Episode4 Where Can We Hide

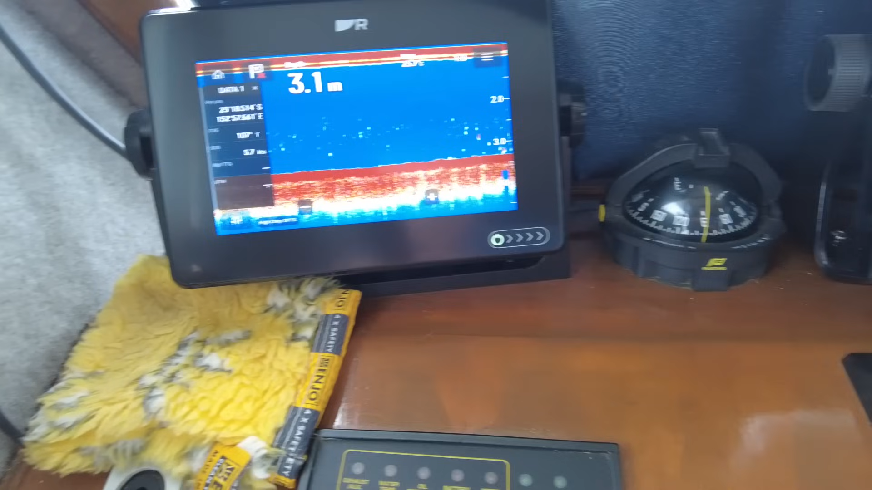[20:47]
On screen: depth 3.1 m
But we've got a bit of tide on at the moment, and at the moment we're still carrying 3.3 meters, so we'll see how we go getting through here.